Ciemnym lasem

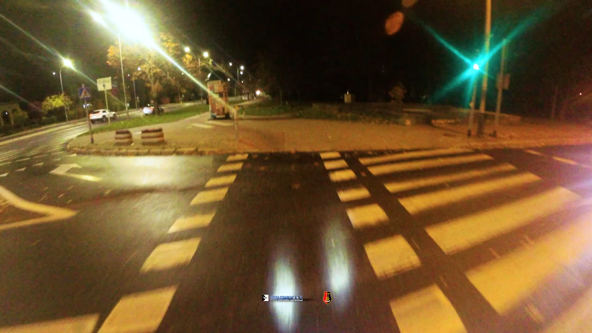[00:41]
troszeczkę jest mokrawo na Costa akurat wysycha szybciej ale widzę że droga mokra bo za dnia padało po prawej liceum Eloken
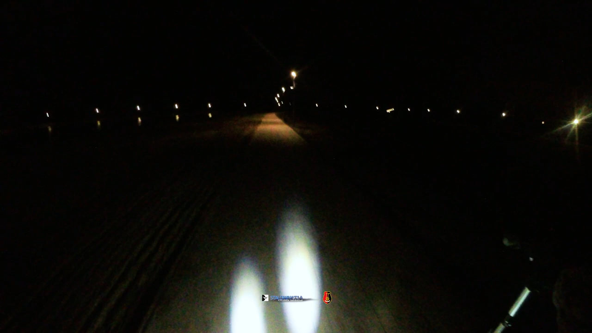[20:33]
przywitał z betonem o teraz czuję strasznie że wieje tu w lewo i na końcu już wyjedziemy na drogę i a nie no i tutaj jeszcze w prawo ostrzej